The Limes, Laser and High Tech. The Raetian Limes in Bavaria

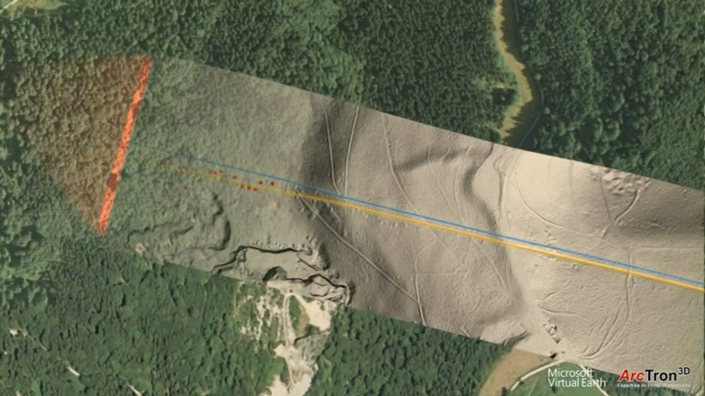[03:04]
Arctron 3D, an engineering company from Regensburg specializing in archaeological documentation, and Milan Geo Service from Cottbus
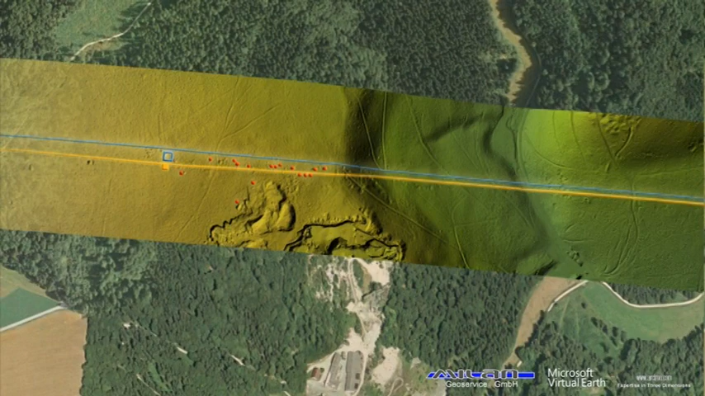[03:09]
collaborated to survey more than 160 kilometers of the Lymes by helicopter.
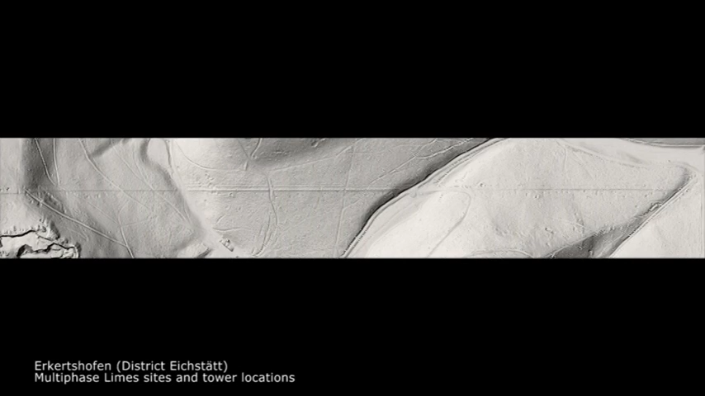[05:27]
Let us take a look at the computer model of a small section of the Bavarian Lymes near Erkerzhofen in the district of Eichstätt.
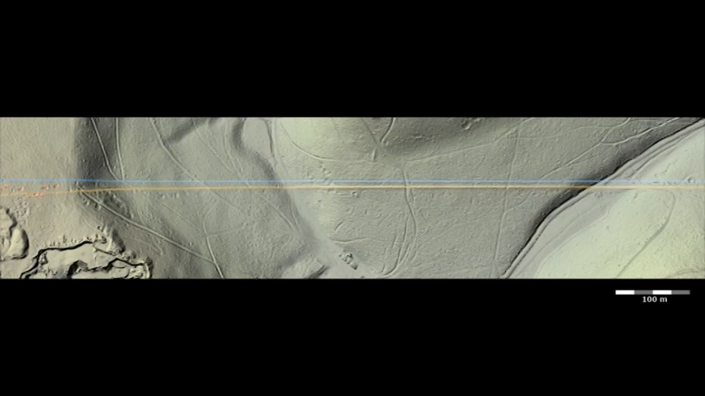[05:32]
The laser data reveals several interesting features.
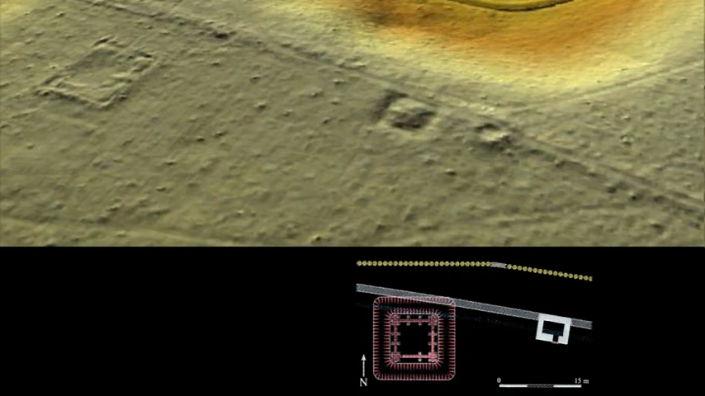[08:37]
There were also a large number of military facilities near to and behind the Lymies.
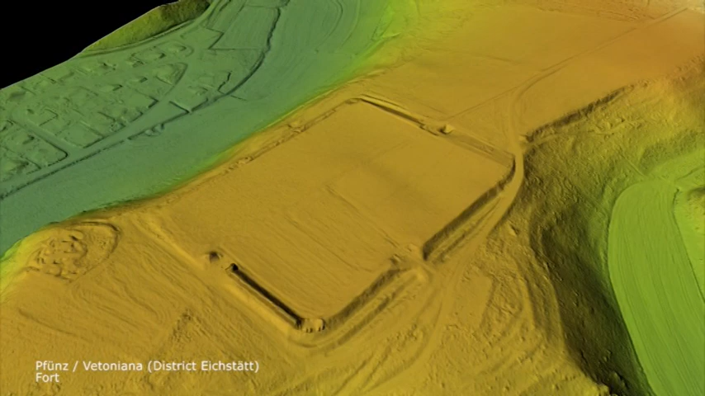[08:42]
These ranged from small encampments and fortlets to cavalry forts up to 6 hectares in size.
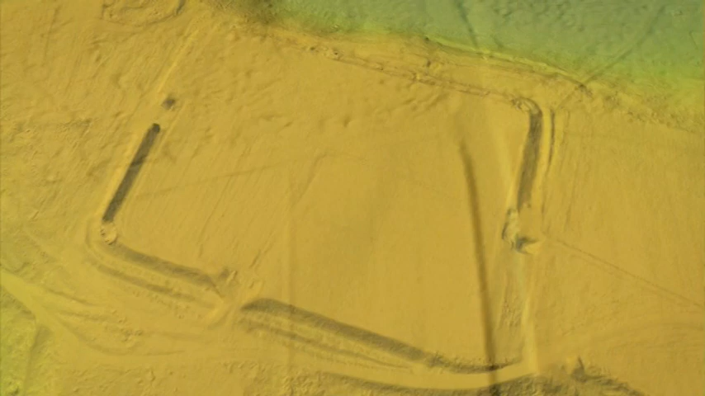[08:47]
This Lymies section contains some particularly interesting features.
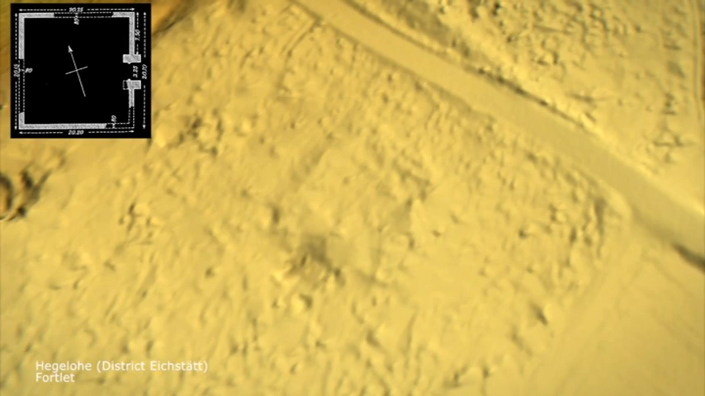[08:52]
Near Hegelowa, for instance,
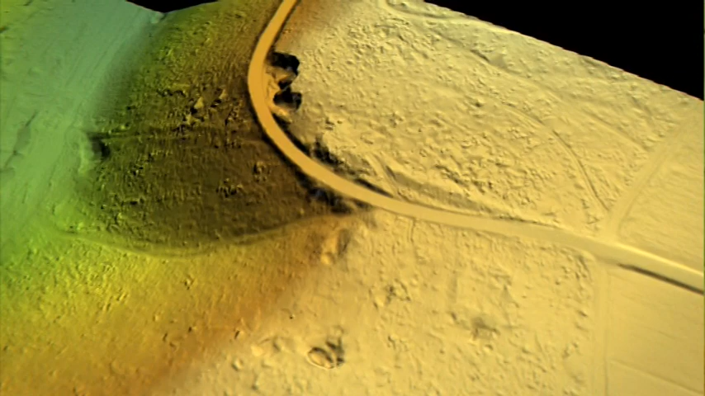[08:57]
an encampment or fortlet measuring around 20 meters on each side can be identified, although it is hardly visible in the terrain.
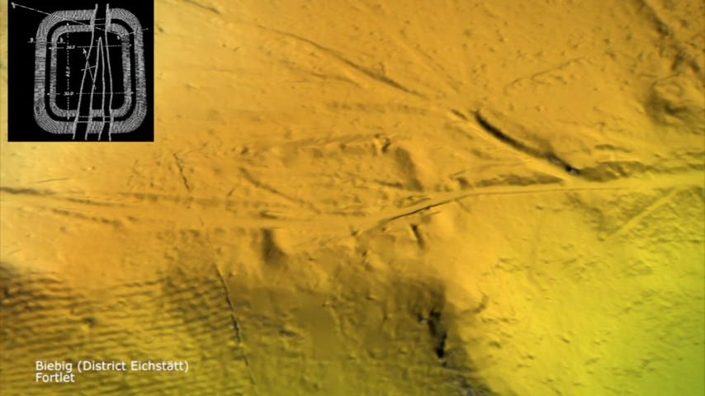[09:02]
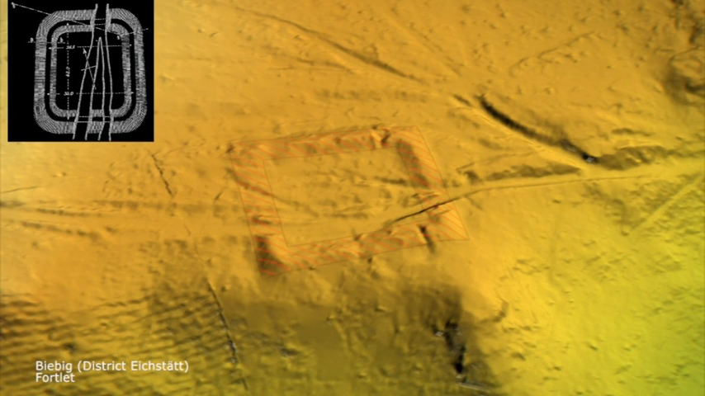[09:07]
In the vicinity of Bibig, a somewhat larger fortlet stands out clearly. It was encompassed by a ditch
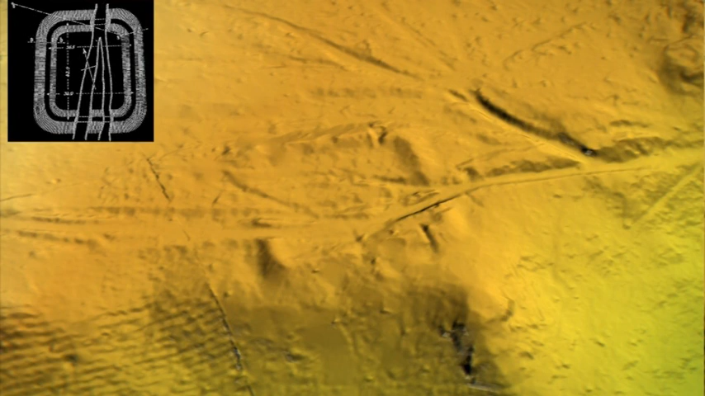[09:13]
and the interior structures were built against the fort walls to save space.
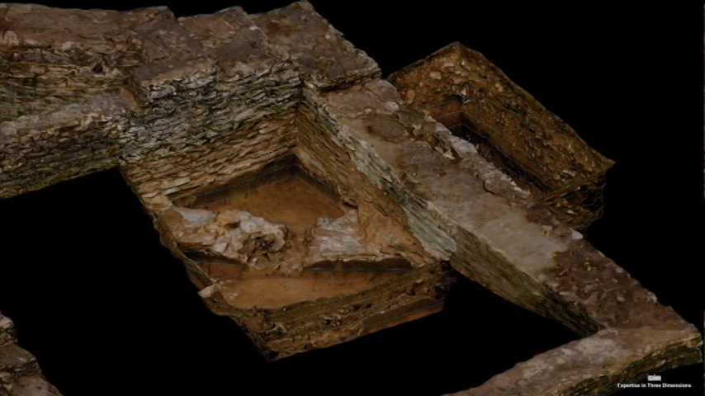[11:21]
Precise 3D models now allow many issues to be more accurately simulated and addressed.